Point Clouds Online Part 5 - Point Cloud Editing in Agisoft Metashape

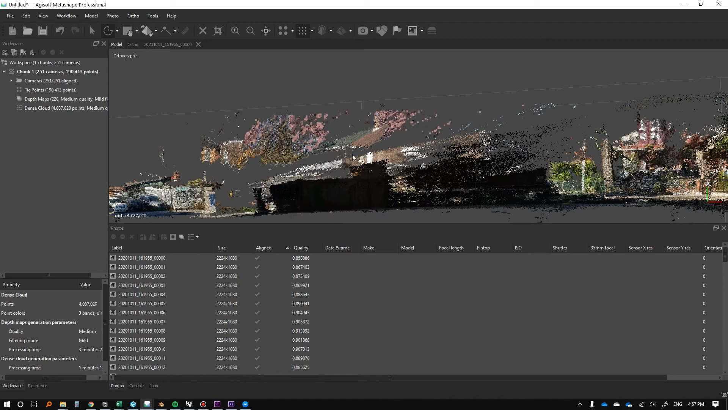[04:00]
Um, and you're kind of just comparing what you're grabbing versus what you're not grabbing. So, I mean, this is still hasn't grabbed the sky and it's not grabbing any of the context that we actually want because it's a kind of outlier in terms of colors. So just like points by color again, we can go up even higher. And there we go. Looks pretty good. So we'll just delete that because I don't think we really need that.
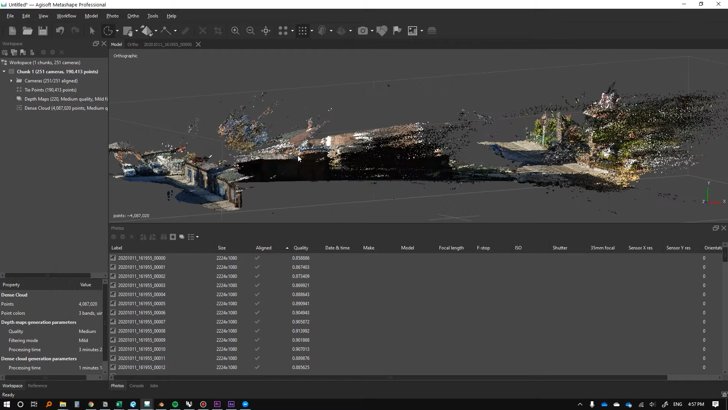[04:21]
And you know, we could do more, we could do all this. This is kind of erroneous.